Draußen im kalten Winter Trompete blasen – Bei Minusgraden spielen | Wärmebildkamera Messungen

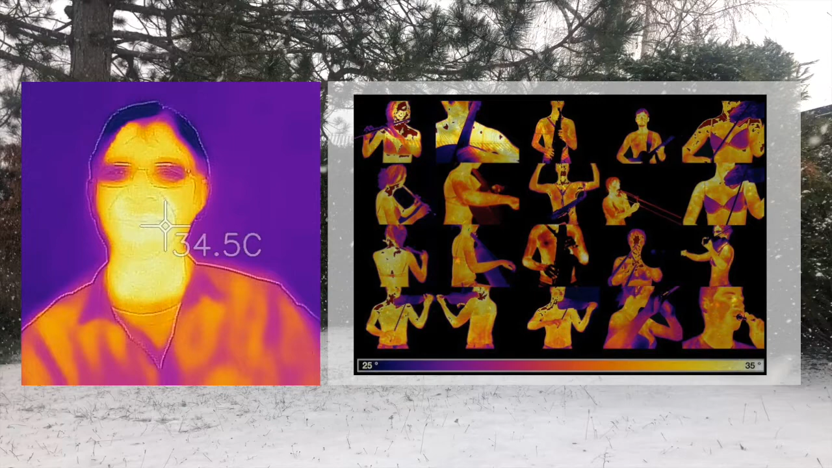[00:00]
On screen: spot 34.5°C
Heute geht es mal wieder um Aufnahmen mit der Wärmebildkamera und nachdem es so kalt ist draußen,
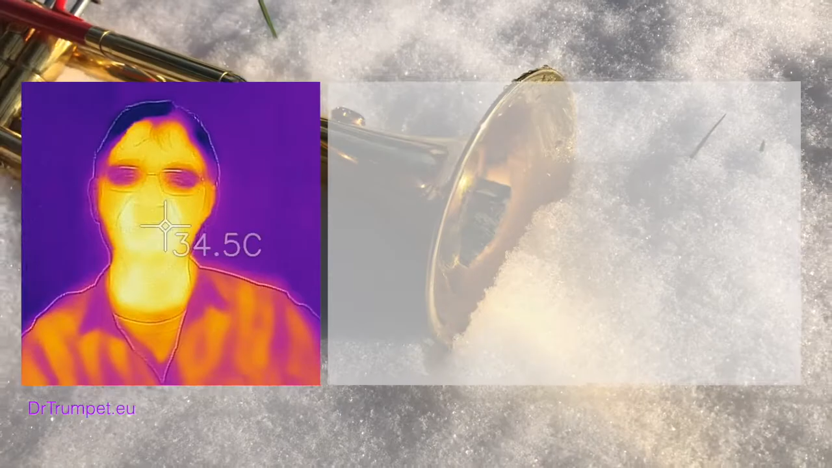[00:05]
On screen: spot 34.5°C
werde ich mal mit der Kamera rausgehen.
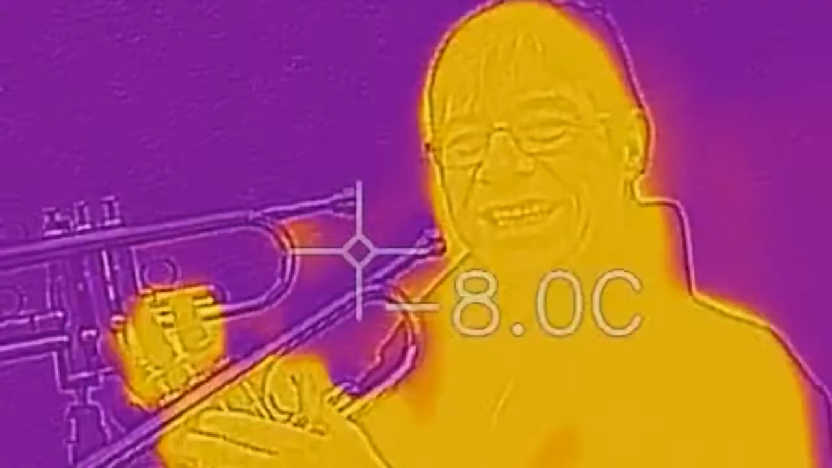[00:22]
Also es ist hier wirklich kalt, wenn man die Trompete in der Hand hat.
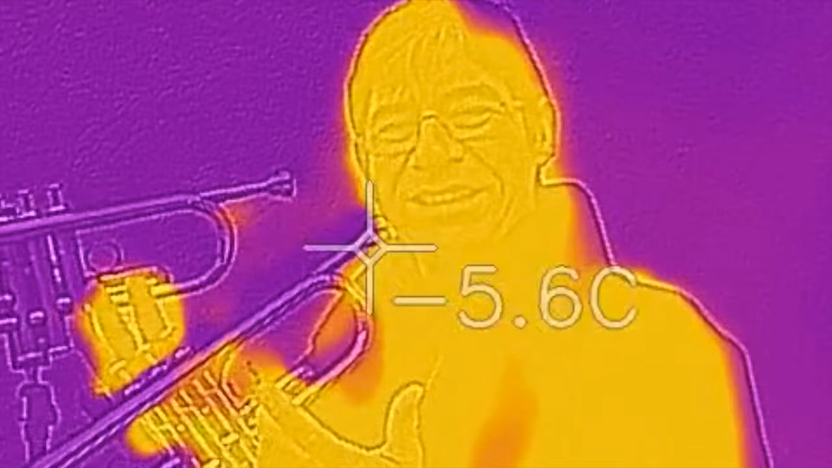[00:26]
On screen: spot -5.6°C
Der Ansatz ist kalt,
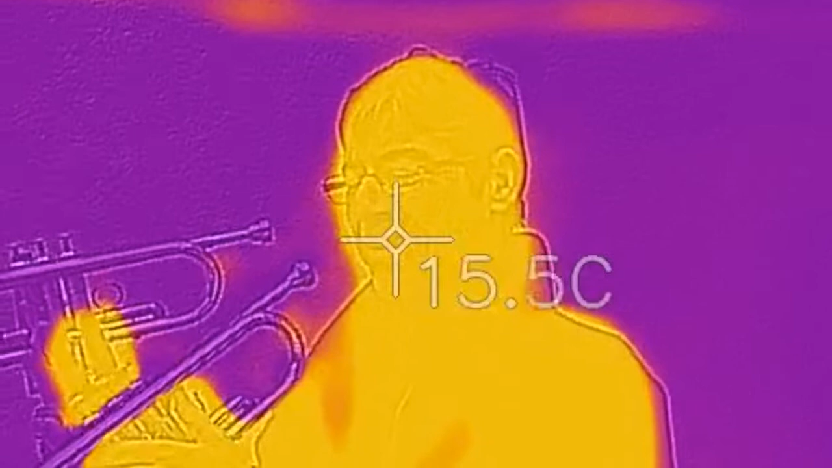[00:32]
On screen: spot 15.5°C
die ganze Feinmotorik ist weg und ich spiele mal und wir schauen mal, wie viel sich da erwärmt.
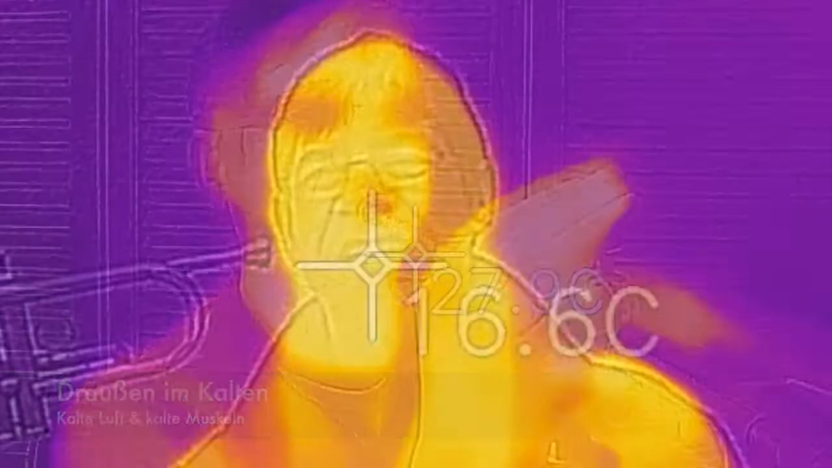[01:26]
Ja, jetzt wieder hier drin im Rahmen,
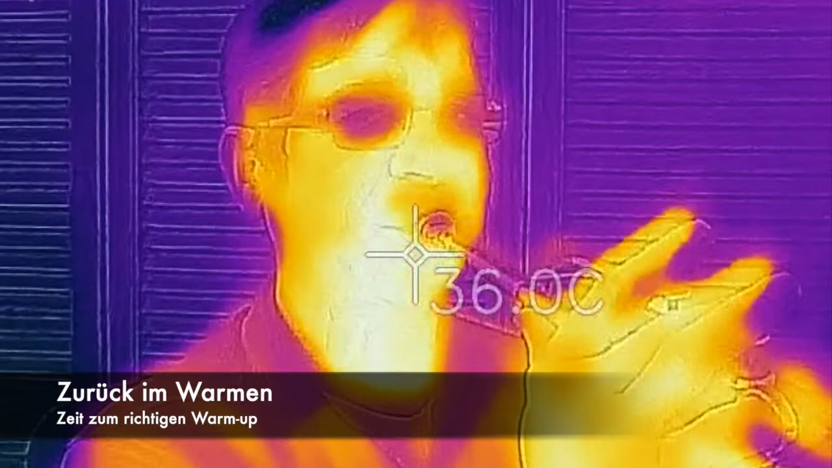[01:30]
On screen: spot 36.0°C
da sieht man doch gleich andere Temperaturen.
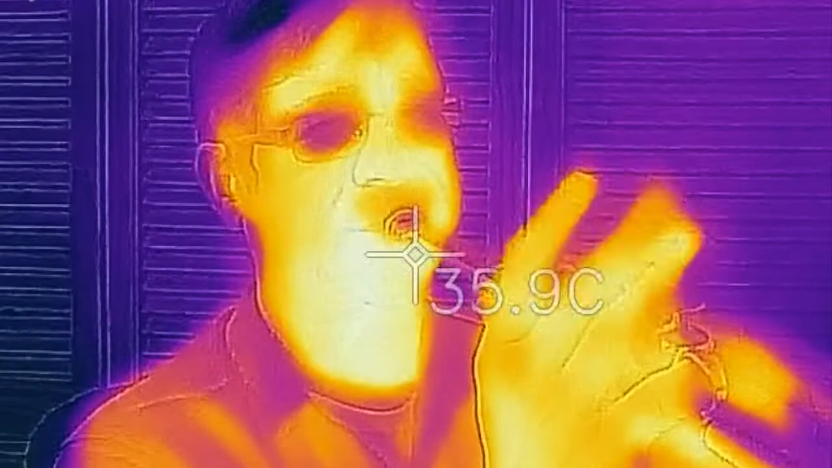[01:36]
On screen: spot 35.9°C
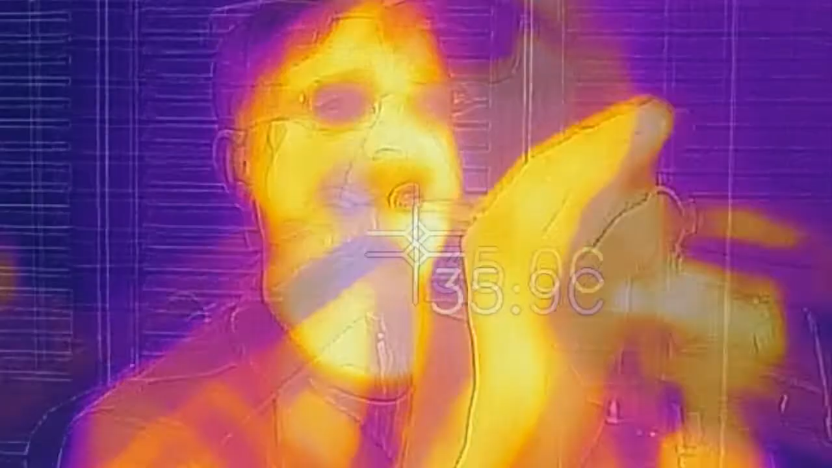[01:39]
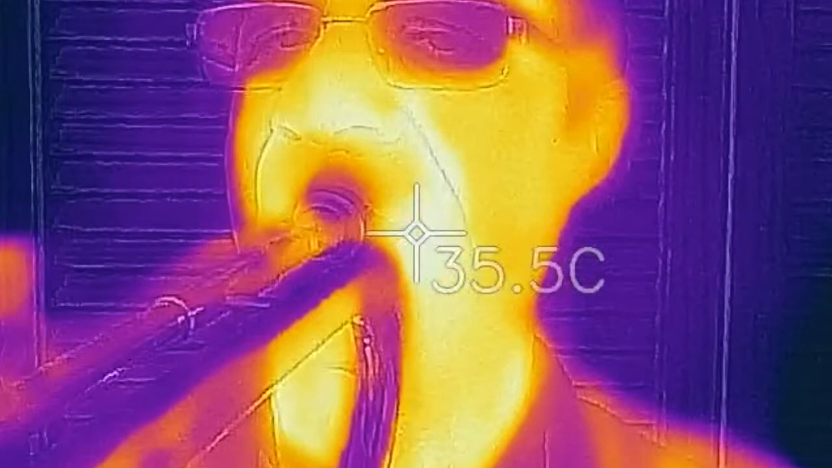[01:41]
On screen: spot 35.5°C
Die Ansatzmuskulatur, die Mundwinkel, oben, unten, beim Warm-up, 5, 6, 37 Grad an dem Tag,
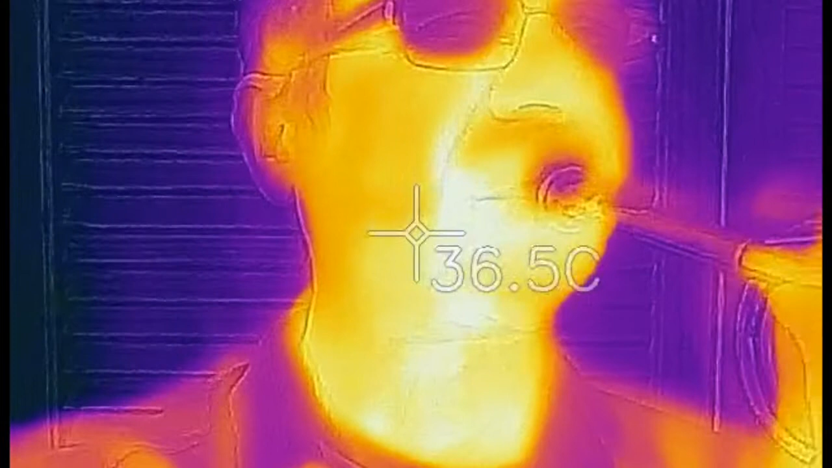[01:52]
On screen: spot 36.5°C
ein Grad wärmer als die Umgebungsmuskeln.
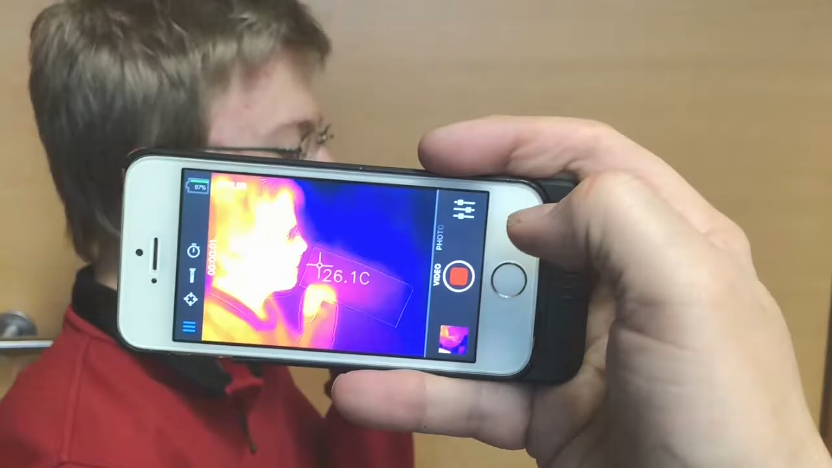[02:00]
Und dann schauen wir uns das bei einem Hornisten an,
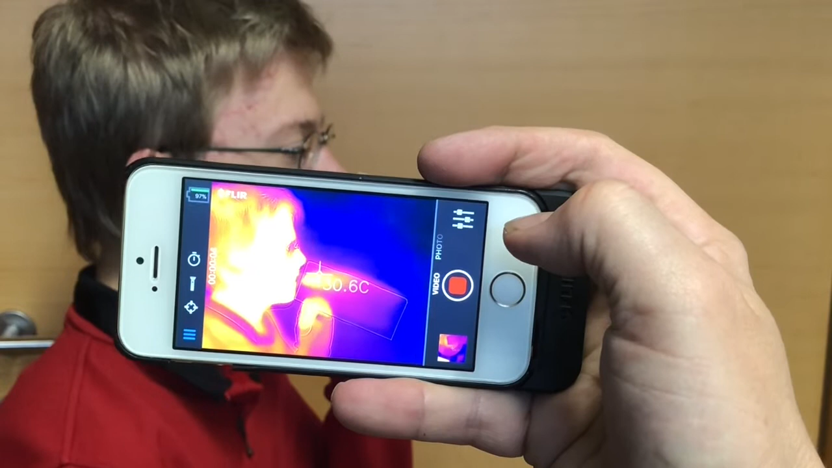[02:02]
der die Luft ausatmet auf dem Blatt Papier.